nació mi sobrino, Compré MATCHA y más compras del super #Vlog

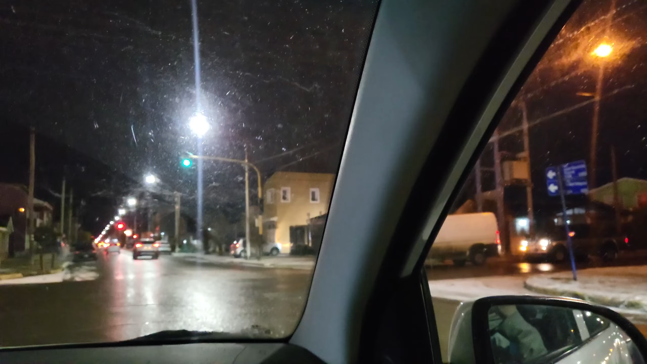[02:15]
son las 6 y 18 de la tarde, está completamente de noche ya, igual hace como una hora que se hizo de noche, pero bueno, justo hay una publicidad de la dietética a la que voy a ir ahora.
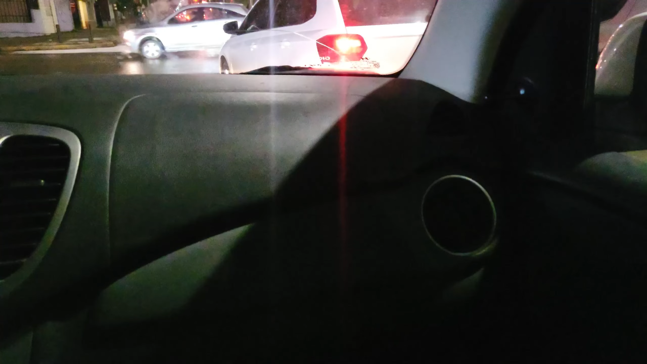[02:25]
Literalmente, hay una publicidad de la dietética, no lo puedo creer.